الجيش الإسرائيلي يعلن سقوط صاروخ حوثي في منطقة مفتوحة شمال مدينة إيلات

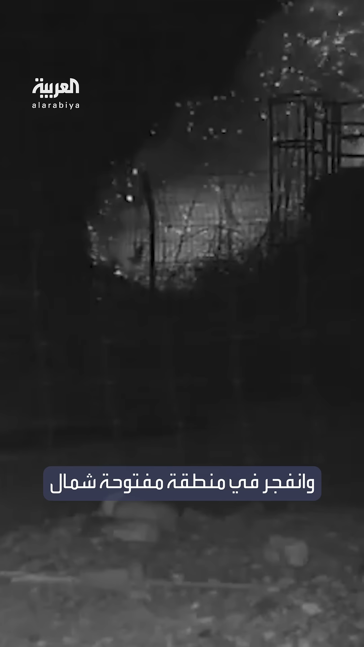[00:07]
الجيش الإسرائيلي يعلن سقوط صاروخ كروز أطلق من اليمن وانفجر في منطقة مفتوحة شمال مدينة إيلات على ساحل البحر الأحمر